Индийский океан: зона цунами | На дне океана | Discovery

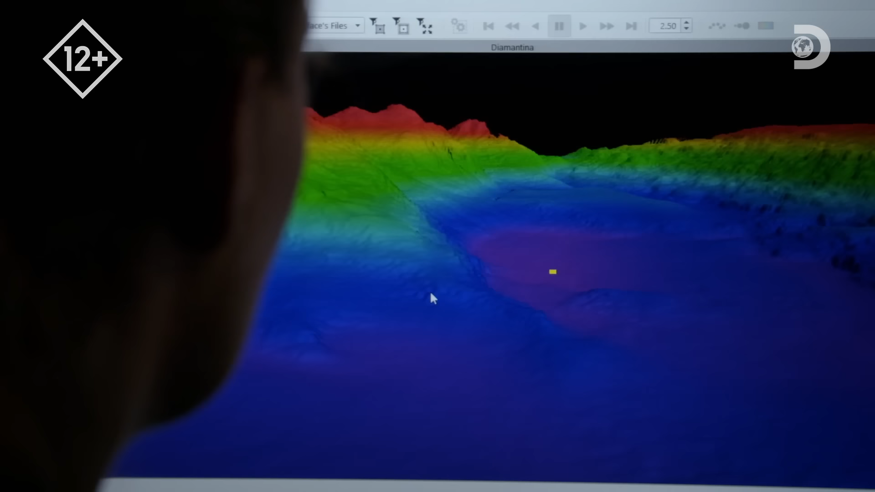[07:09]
а затем определит координаты глубочайшей точки океана. Это одна из самых передовых систем геолокации. Похоже, использует военная.
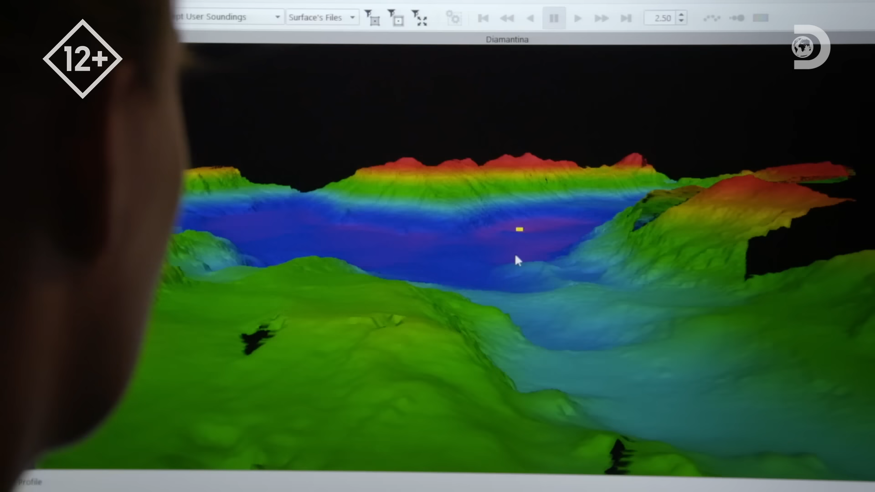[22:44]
Жёлтая метка, которую вы видите, это самая глубокая точка в зоне разлома Диамантина.
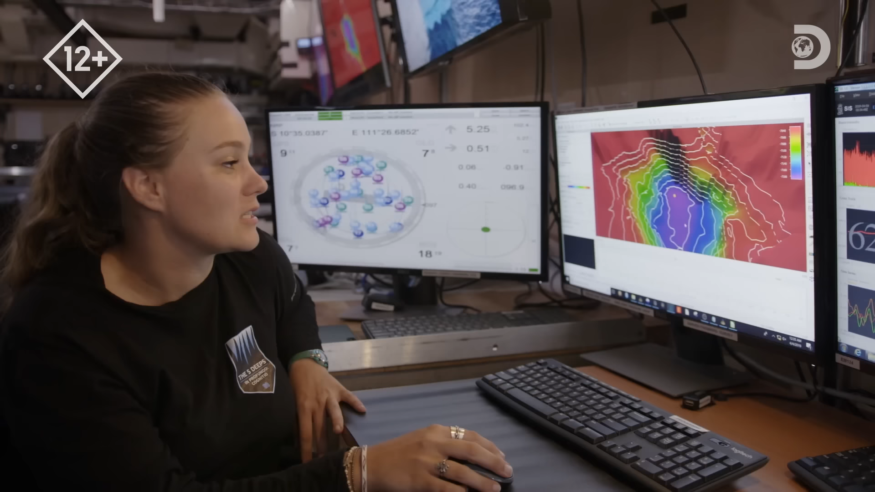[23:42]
Это и есть самая глубокая точка, Индийского океана.
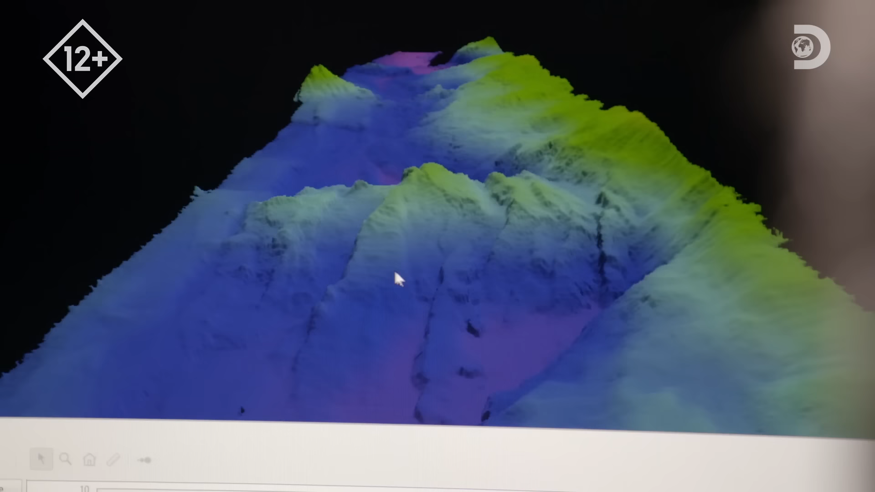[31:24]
Это разрушающаяся подводная гора. Гряда холмов на дне жёлоба – потухшие вулканы или подводные горы.
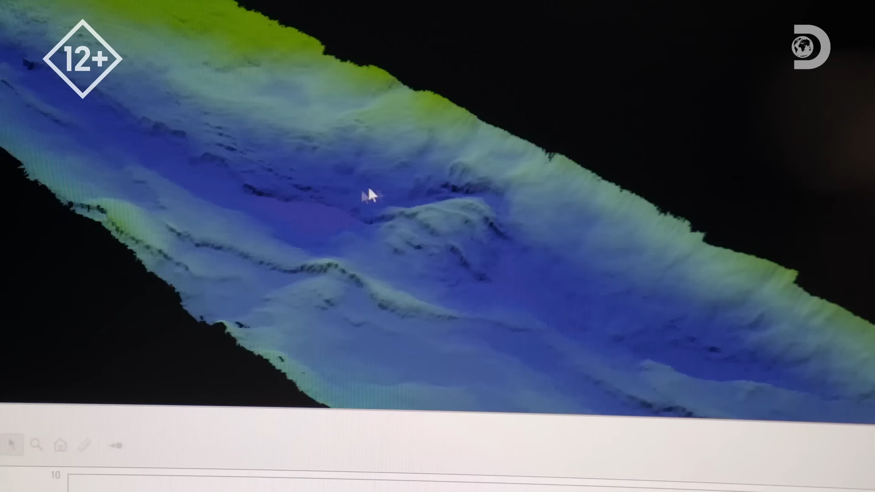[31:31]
Это бомба замедленного действия. Мы обнаружили гряду подводных гор. Они в процессе разрушения по всей оси Зонского жёлоба.
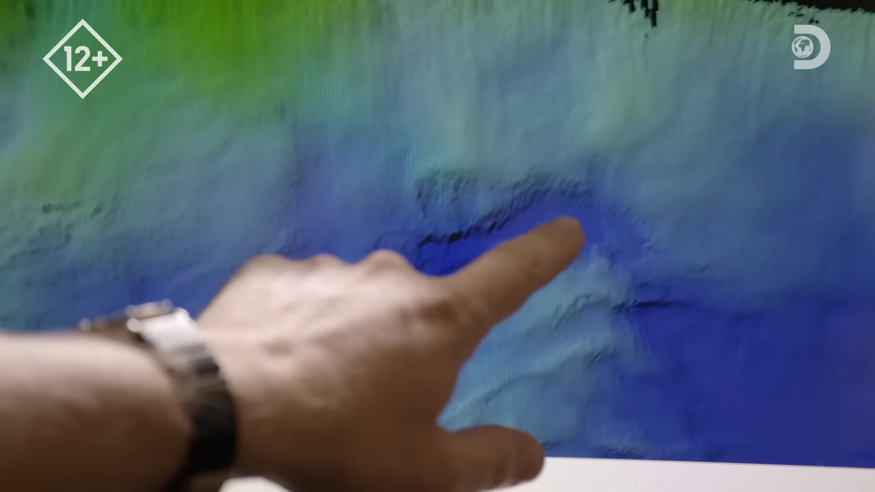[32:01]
Эта область образовалась после того, как гору поглотила плита. Видны места, где обрушились части горы.